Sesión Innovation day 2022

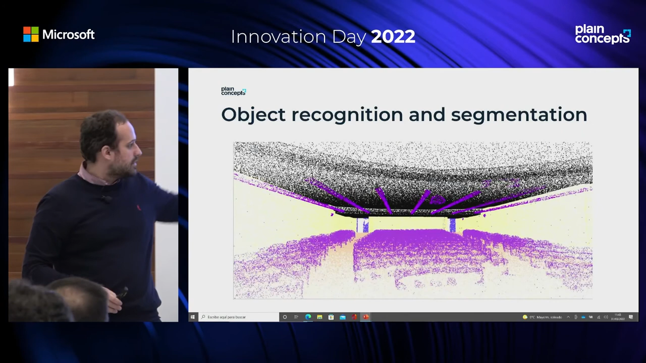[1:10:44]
de color amarillo el suelo naranja y las butacas de color por ejemplo morado hemos conseguido segmentar toda esta parte pero lo más interesante no es solo la segmentación sino lo más interesante cuando tenemos
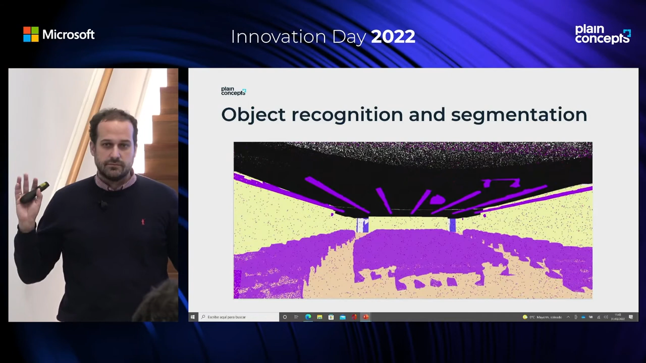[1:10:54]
el entorno 3D es intentar poder reconocer distintos tipos de objetos ¿no? porque al final la segmentación puede ser muy plana para ciertos temas al final lo suyo sería de que tuviésemos un objeto y
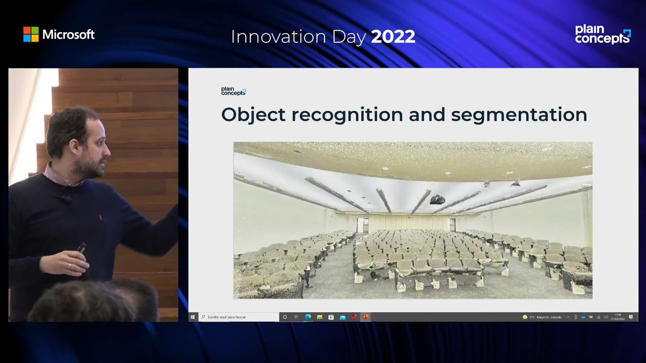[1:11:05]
pudiésemos reconocer donde está y con el bonding box en 3D como estáis viendo ahora mismo todo esto se
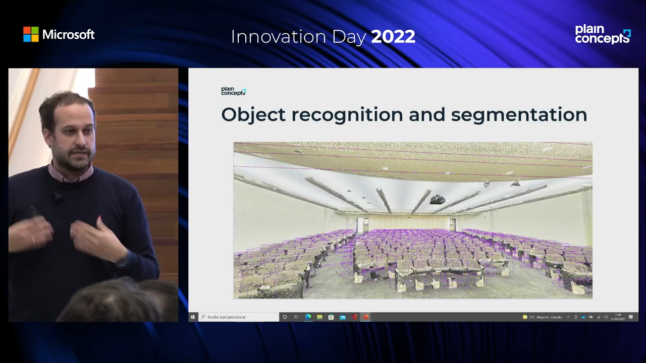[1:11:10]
hace con modelos que están basados muchos en convoluciones y la parte de vision transformers es en lo que estamos innovando
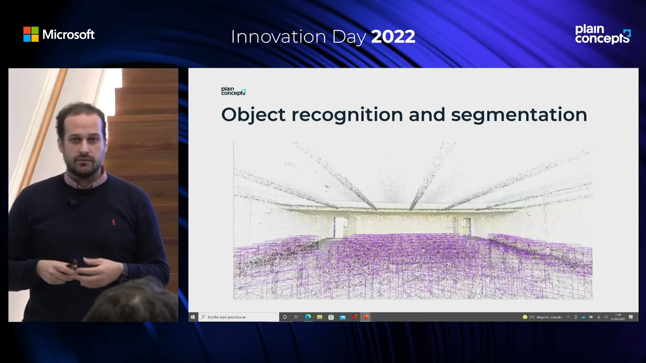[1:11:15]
aquí vais a ver un ejemplo también de segmentación
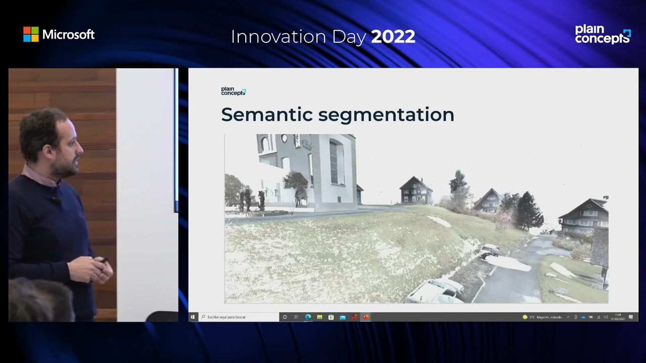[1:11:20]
semántica en el que vais a ver como de repente es capaz de ponerse también todo el campo con cada uno de ellos esto es un ejemplo de outdoor en el que podéis ver con ese número de puntos y se ven edificios
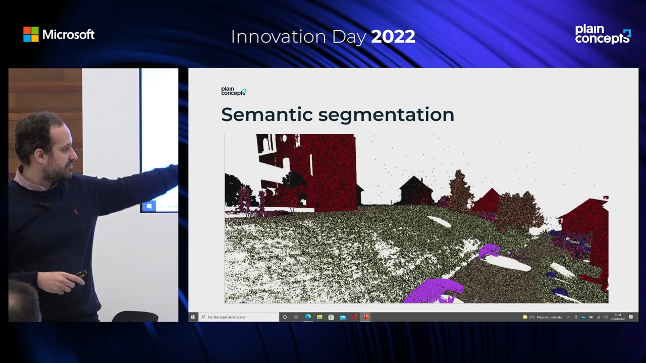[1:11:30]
los coches y la disposición de cada uno de ellos ahora ya por último para acabar os voy a enseñar un poco el visor en el que estamos trabajando y como vais a ver un ejemplo de como estamos
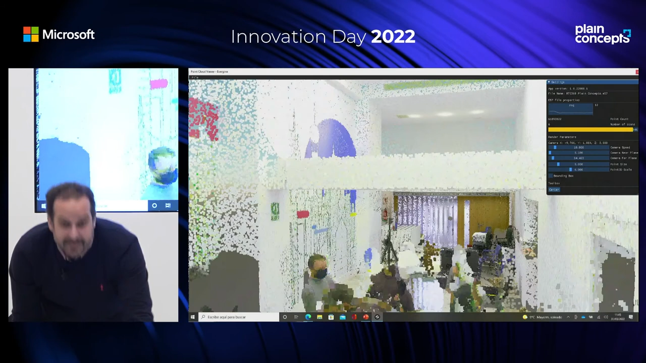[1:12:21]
esta es la sala donde estáis ahora mismo vale donde estáis ahora mismo es esta sala y estamos visualizándola
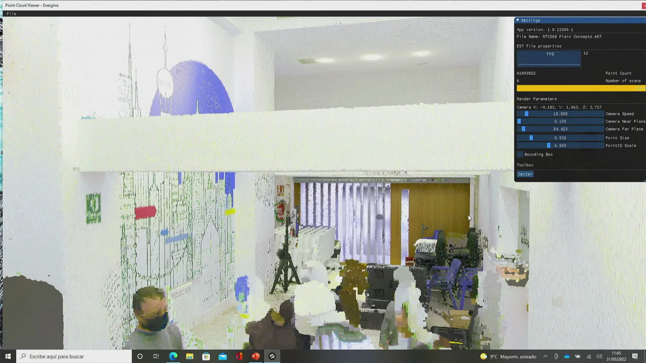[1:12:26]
con distintas nubes de puntos podéis ver la parte vale de las imágenes incluso la
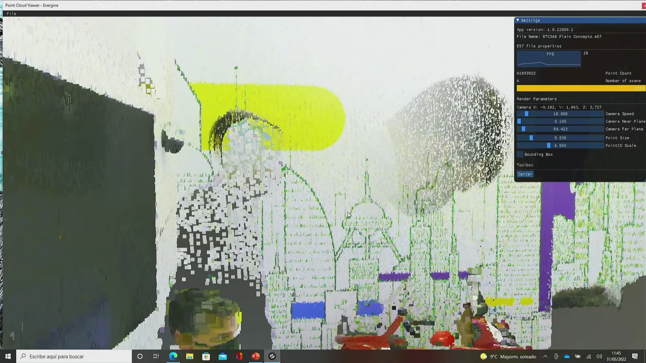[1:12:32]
parte de presentación esto es un escaneo que hicimos incluso nos podemos ir a la sala de arriba donde
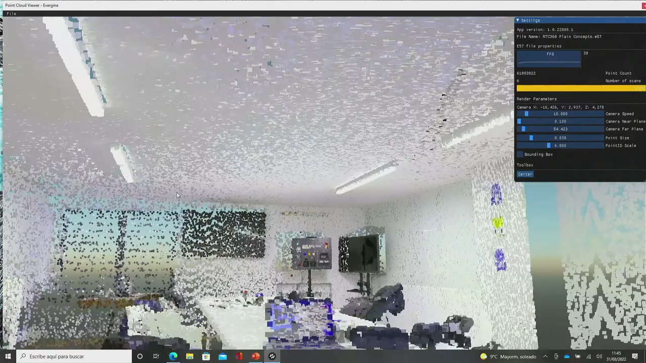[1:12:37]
habéis estado tomando el café vale para poder verlo y representarlo ¿no?
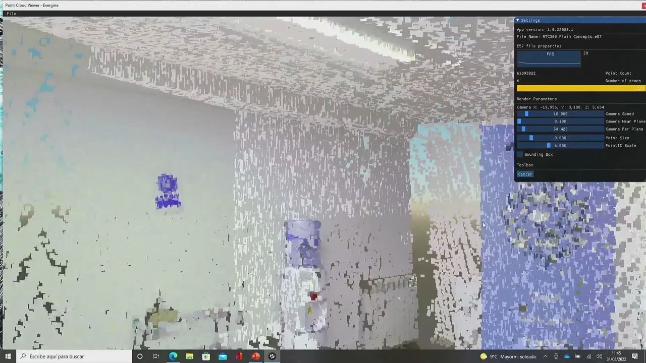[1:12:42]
¿cómo funciona esta parte y cómo podemos verlo? podemos ver incluso centrarlo podemos ver un bonding box
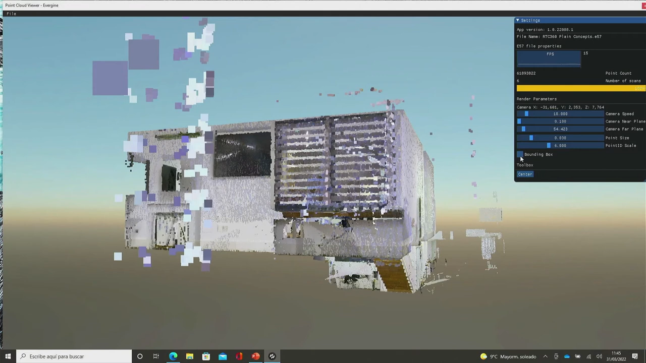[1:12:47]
vale de lo que ocupa la estructura y demás ¿cómo estamos aplicando inteligencia artificial dentro de este ámbito?
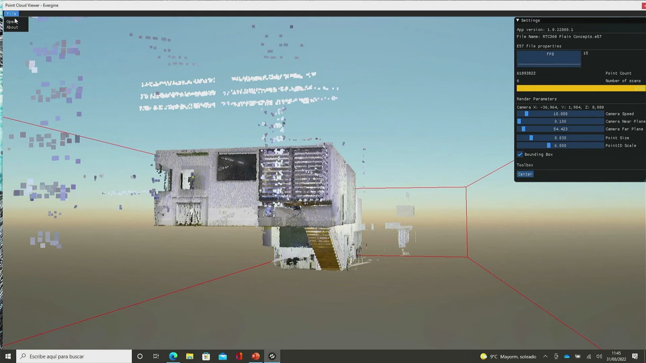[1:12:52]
estamos utilizando algoritmos de clustering vale que los que iba a comentar ahora en el que aquí se están calculando los distintos clúster que conforman cada parte de
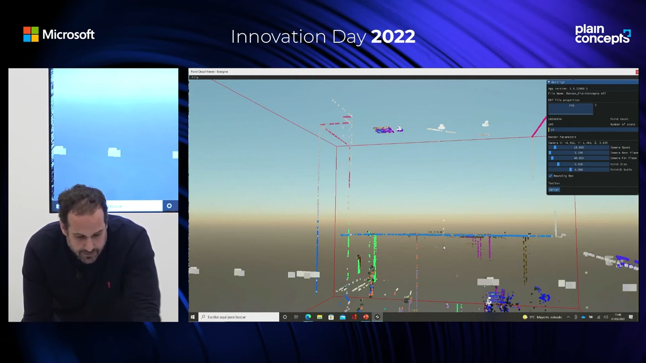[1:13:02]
la segmentación para poder luego distinguir un poco cómo se agrupan esos puntos vale y qué referencia tienen cada uno sin que haya aprendido vale ninguna red neuronal de ellos simplemente está
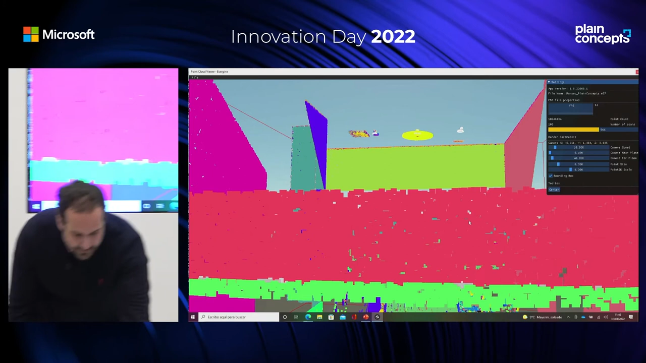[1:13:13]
clasterizando el entorno si os fijáis vale en esta parte la puerta la puerta del mismo entorno el suelo también tiene porque la misma parte de las normales e incluso lo que es el techo
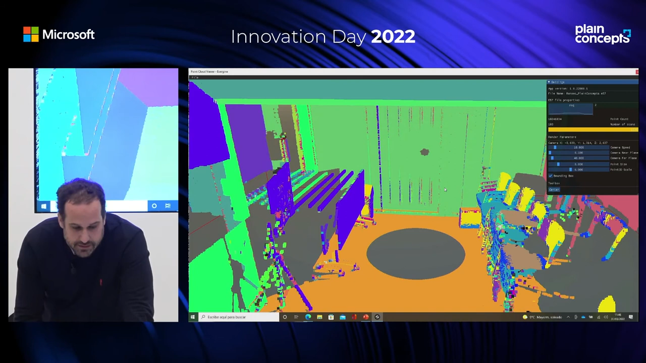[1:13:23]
también tiene coloreado vale del mismo parte de morado porque es lo que sigue la parte de la nube de puntos aquí no se ha hecho directamente nada no hemos hecho ningún aprendizaje simplemente hemos
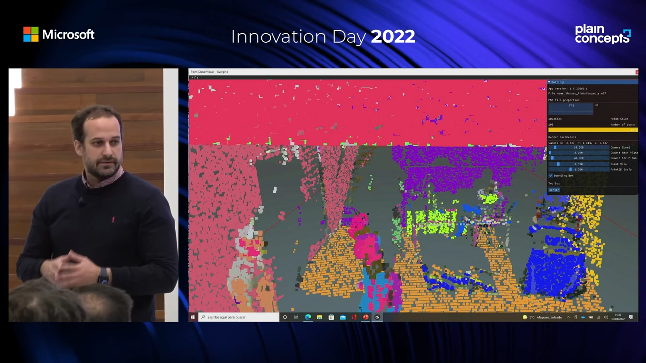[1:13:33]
clasterizado por las normales que puedan tener los puntos X y Z y agrupándolos cada uno de ellos